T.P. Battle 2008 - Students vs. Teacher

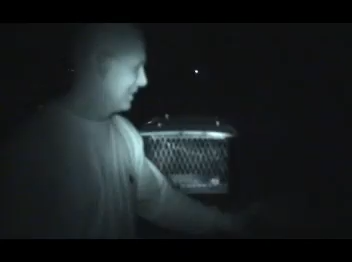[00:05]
Yeah. And then we've got all these pails right here. Okay.
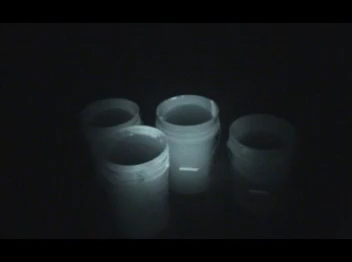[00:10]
It's all water. And then there's a fully charged hose up here, too. That I might have to use, if I use all 33 gallons, I'll try to switch that one, Greg, just to make sure that it's on it and that it can turn off. Here, give me the quick 101 on this.
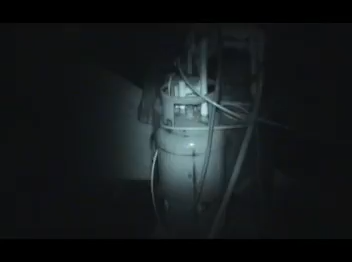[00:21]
Okay, so what you've got here, you've got three 40-pound propane cylinders.
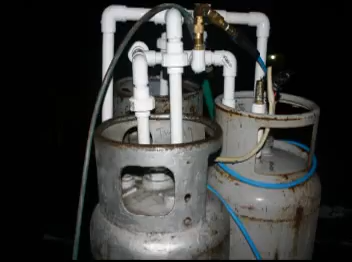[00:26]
The thing's jacked up with 125 PSI from two air compressors piggybacked down in the garage.
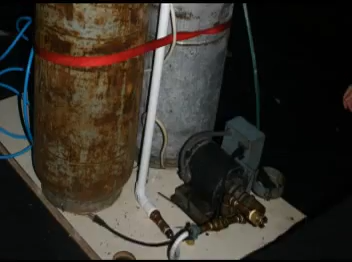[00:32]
It charges it up. Over here, it's got a motor on it. It's got a motor booster pump that's going to take the hose pressure,
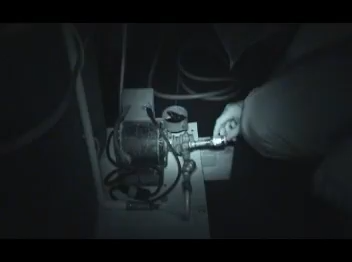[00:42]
jack it up to 100 PSI, and load the thing up. So it's a continuous spray. Just load it and use it. It shoots about a gallon a second at 120 PSI, a solid half-inch stream, 100 feet.